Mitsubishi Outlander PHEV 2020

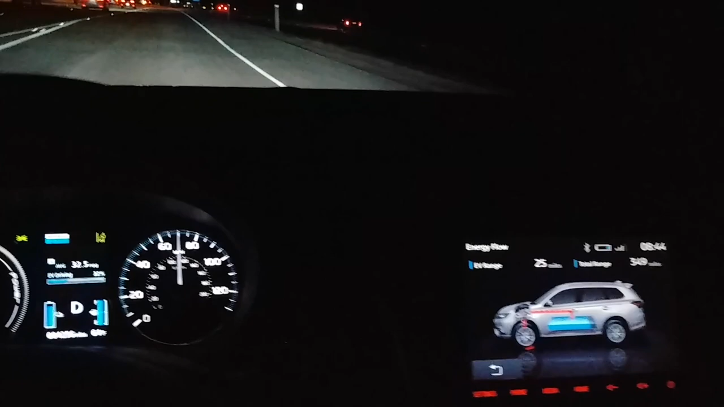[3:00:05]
They all passed. So, missed some cool stuff heading up to Dallas there. 25-mile electric range. And here we are on the freeway.
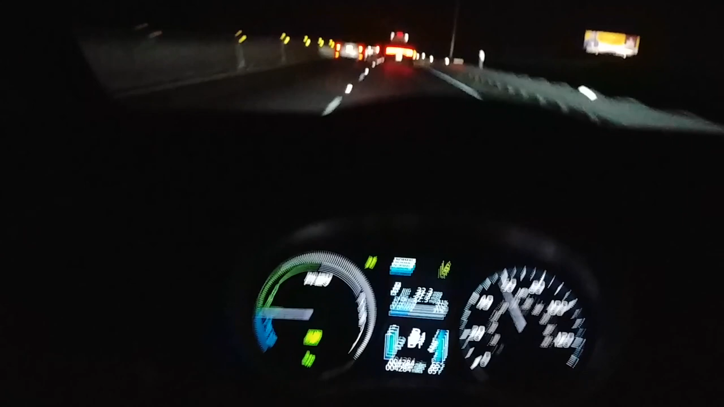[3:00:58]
which is radar cruise in the GX, by the way, I couldn't use the paddles to add or remove regen.
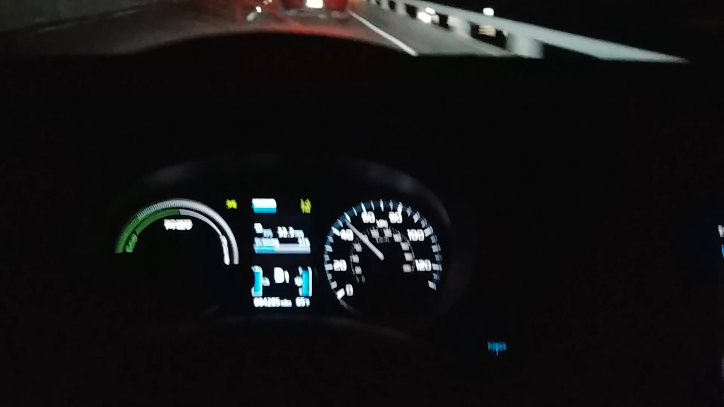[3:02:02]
B1 regen mode seems pretty decent on the freeway. Zero is sailing, and you don't gain anything like I'm gaining now on zero.
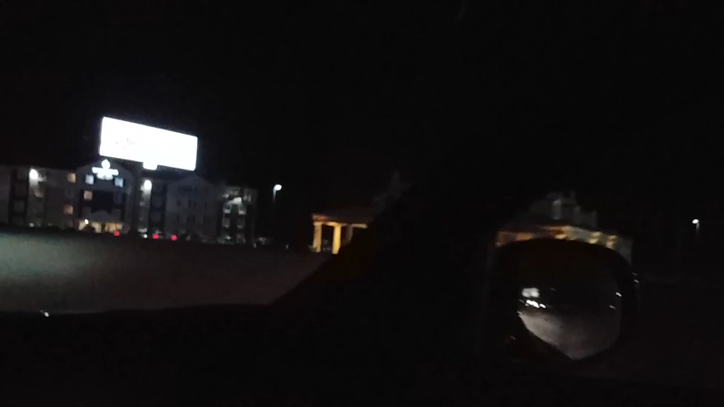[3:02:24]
Tesla charging station's right there too, which of course we cannot use. My instinct is to pass, but we're just going to sit low down.
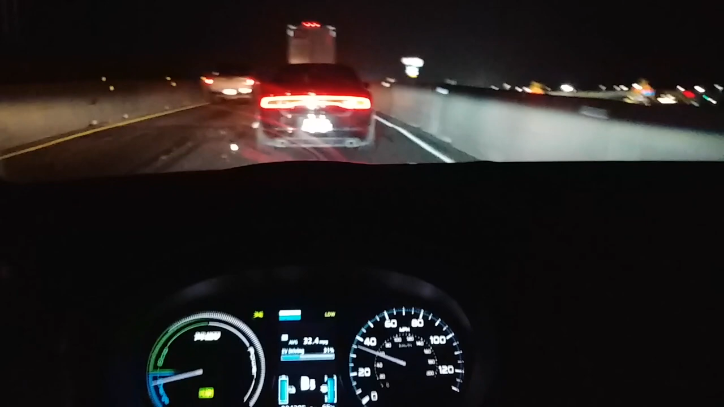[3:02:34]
Oh, those are some bright lights in your face as you come.
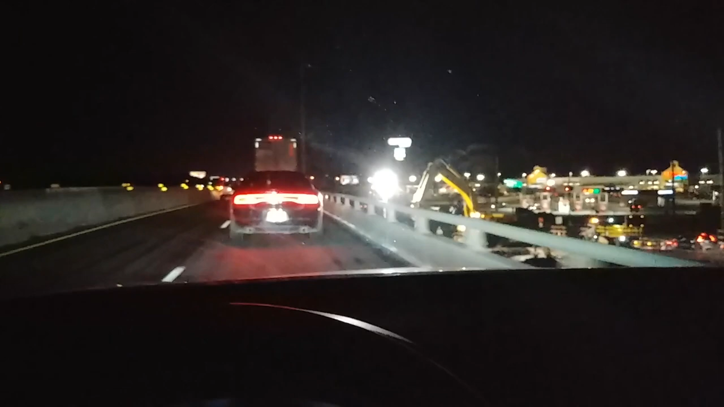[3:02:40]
Woo! That's crazy. I can't see. There we go.
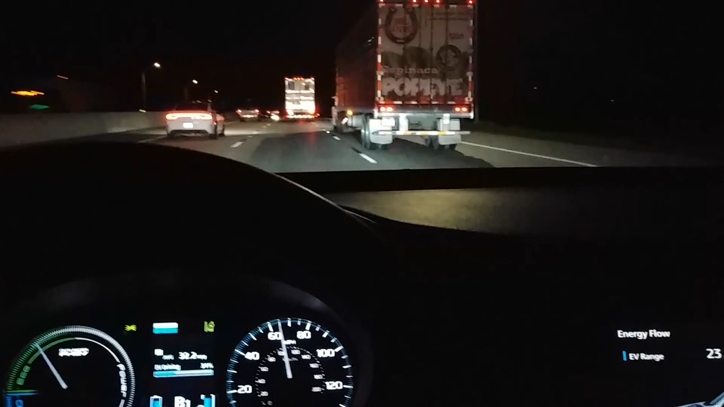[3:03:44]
But so far, let me accelerate more. I'm gonna floor it at least. And you can see it's been using the battery and try and get it to charge again.
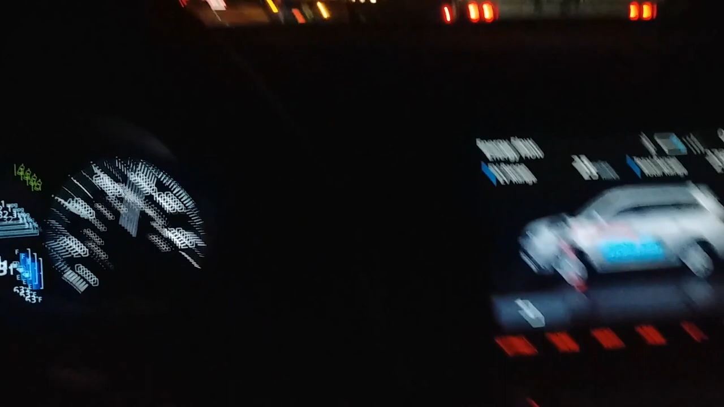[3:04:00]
So weird. Here we are doing 75, which the speed limit is 75.
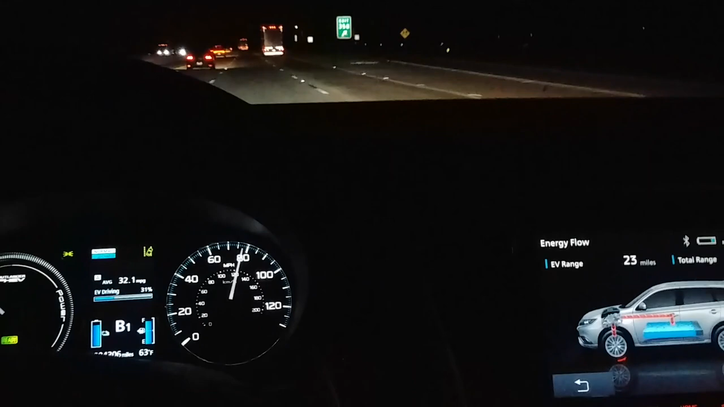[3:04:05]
And it seemed to have done well, and then just all of a sudden, just nothing. And we are in B1 regen mode. I'm going to keep an eye on this.
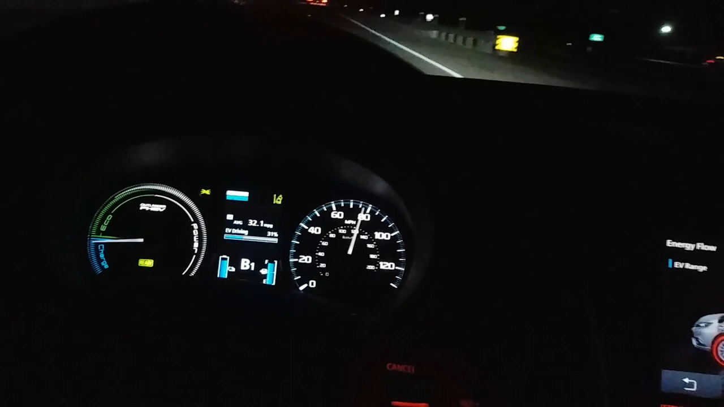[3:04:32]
Just seems like once you hit 80 miles an hour,
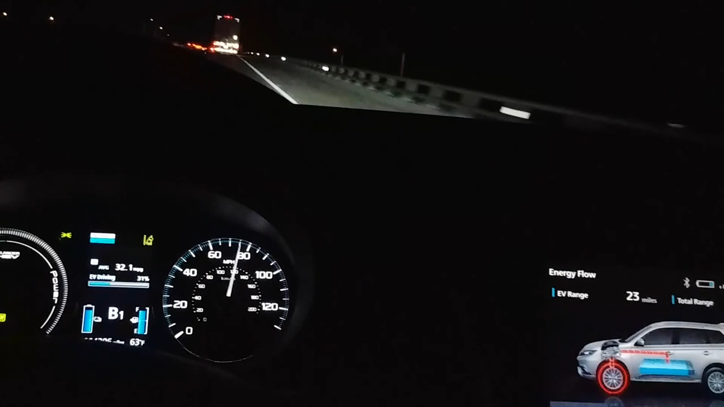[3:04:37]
something changes. See, we're not even regen. Totally coasting here, and nothing's adding to the battery.
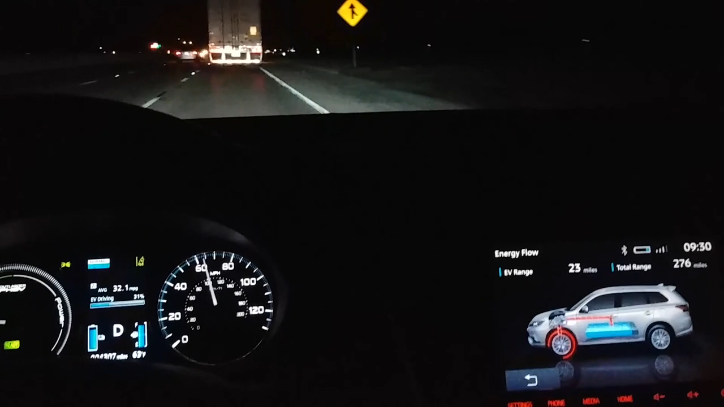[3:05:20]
And now we've lowered down to 60-ish miles per hour.
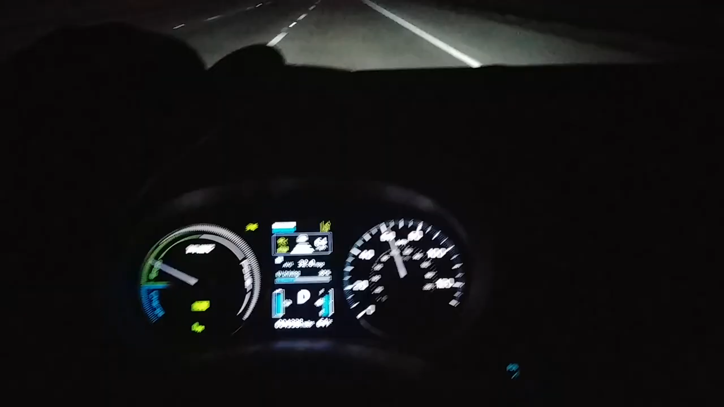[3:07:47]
I've got cruise control set to 65. We've got radar locked on the truck in front.
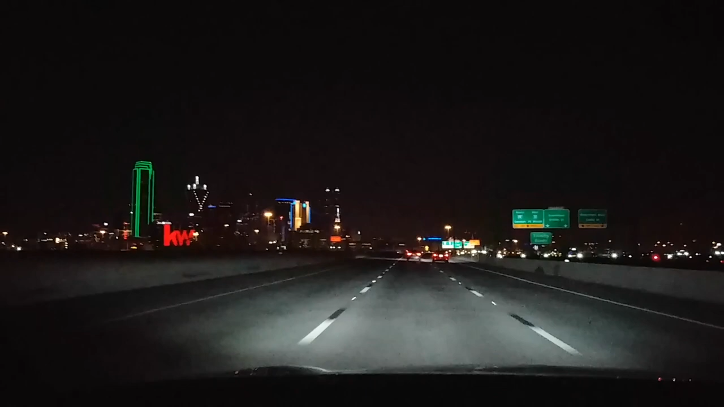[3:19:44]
Lovely skyline. I think this is a better skyline than Houston or Austin.